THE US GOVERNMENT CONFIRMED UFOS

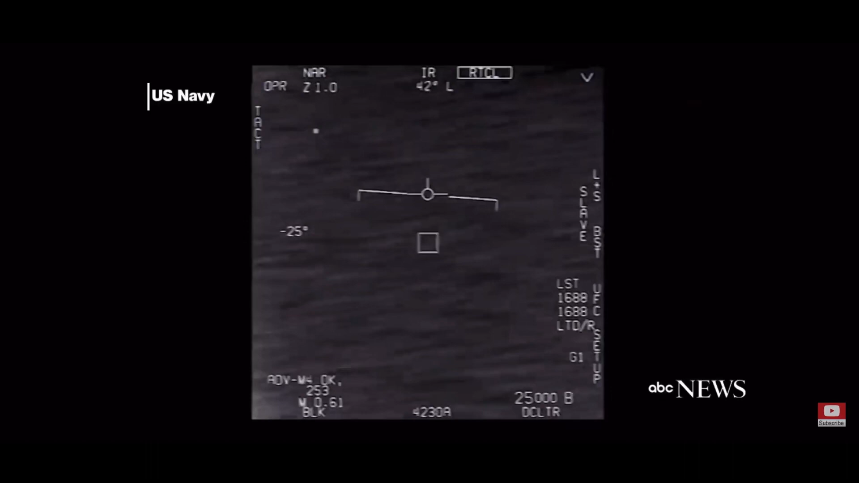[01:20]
oh oh oh Roger, uh, there's a total shooting shooter back here. Can you box with a target? No, I took an auto track. Oh, okay. Oh my gosh, dude. Wow, look at that, man. Look at that, man.
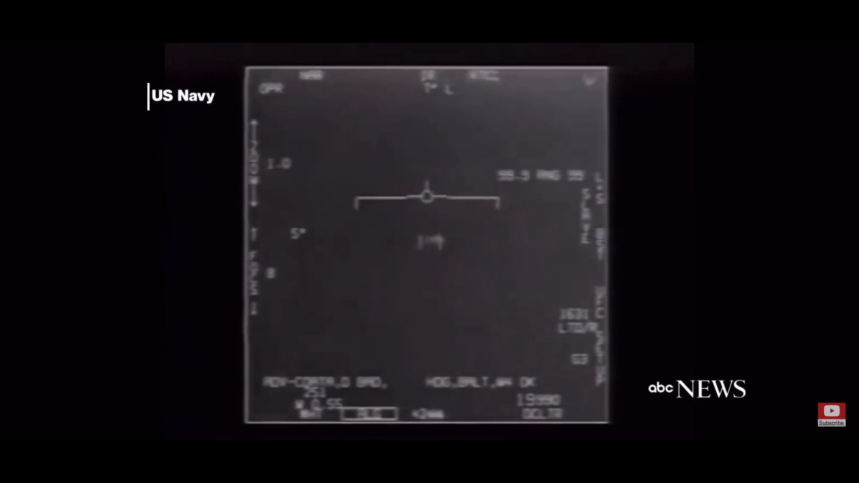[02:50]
There's a whole fleet of them.
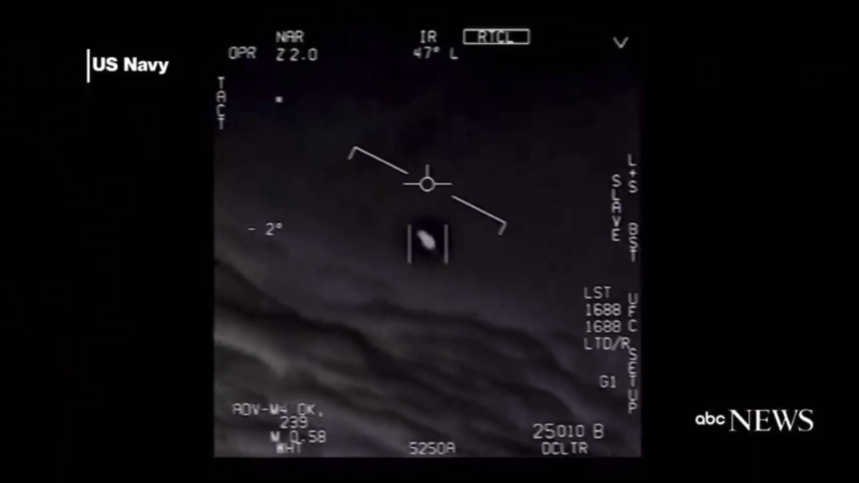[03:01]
Look on the ASA. My gosh. They're all going against the wind. The wind's a hundred and twenty miles from the west. Don't go out there, dude. That's not our LNS though, is it?
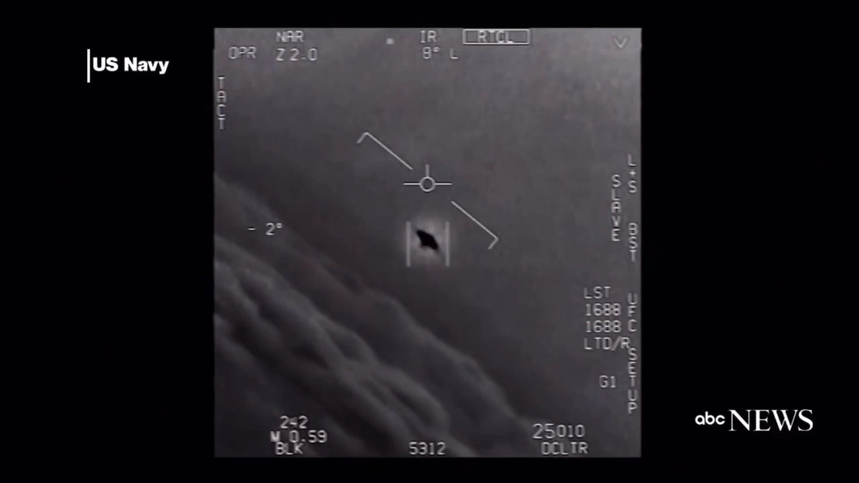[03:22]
That is the LNS, dude. What is that thing? It's rotating. I think it's really cool.